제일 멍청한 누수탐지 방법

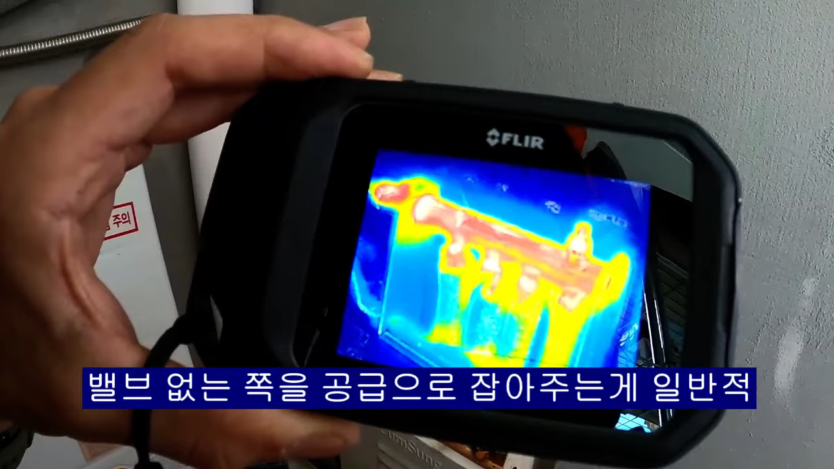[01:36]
안 되는데 이러면 아이씨 이게 몇 도야?
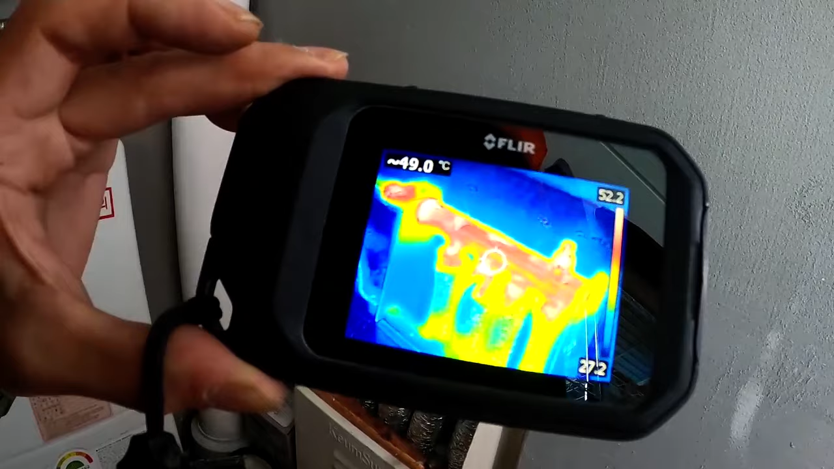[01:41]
On screen: spot 49.0°C
아 47도 47도 거의 50 50도 가까이 되는거? 아까부터 떨어진 속도가 더 빨라졌어 오히려